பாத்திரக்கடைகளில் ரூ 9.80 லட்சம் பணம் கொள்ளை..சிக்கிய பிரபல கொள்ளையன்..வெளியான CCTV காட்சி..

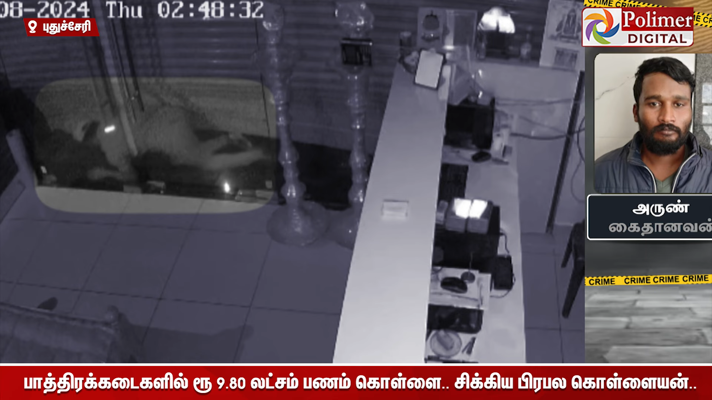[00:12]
பணத்தை திருடிய கொள்ளையினை போலிசார் கைது செய்தன CCTV காட்சிகளை ஆய்வு செய்ததில் கடைகுள் புகுந்து இணையன் ஒருவன் திருடுவதும் கருப்பு நீர காரில் மூன்று பேர் தப்பிச் செல்வதும் பதிபாக்கி